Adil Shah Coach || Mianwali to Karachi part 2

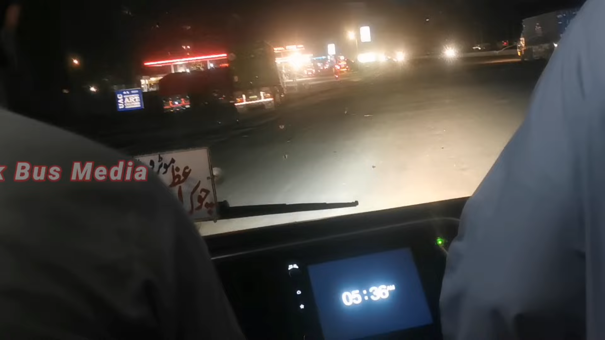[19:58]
यहाँ पर वैसे भी काफ़ी सारी गाड़ियाँ रुकी होती हैं, यहाँ पर अच्छा नाश्ता भी मिल जाता है और वॉशरूम वगैरह भी काफ़ी यहाँ पर हैं और काफ़ी सारे होटल हैं,